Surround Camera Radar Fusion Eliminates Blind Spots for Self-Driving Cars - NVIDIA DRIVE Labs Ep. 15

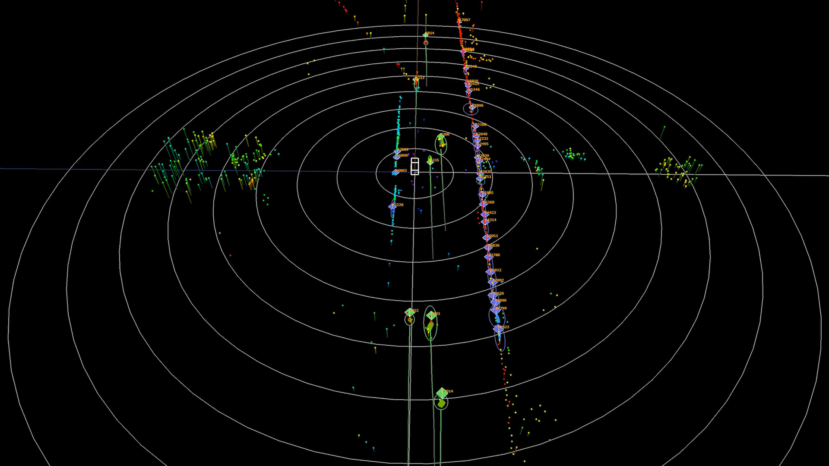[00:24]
Diamonds denote objects tracked by the surround radar, with moving objects shown in green and stationary ones in purple.
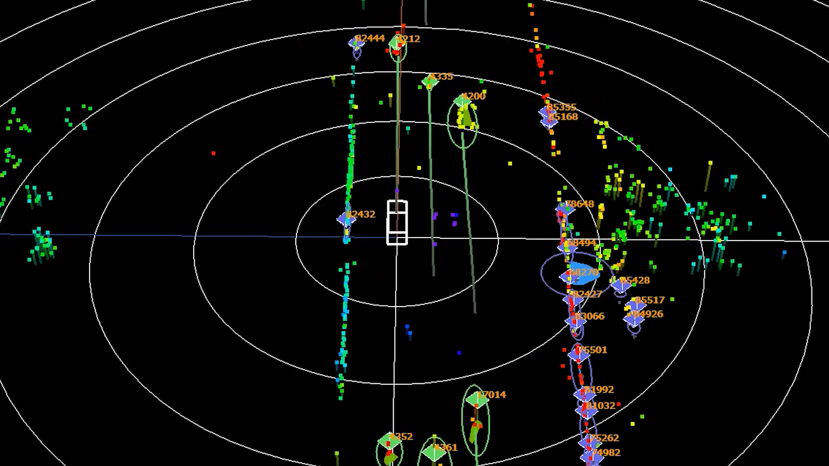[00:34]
We see that the track IDs are stable even as objects move around the Eagle Car, which enables accurate velocity measurements.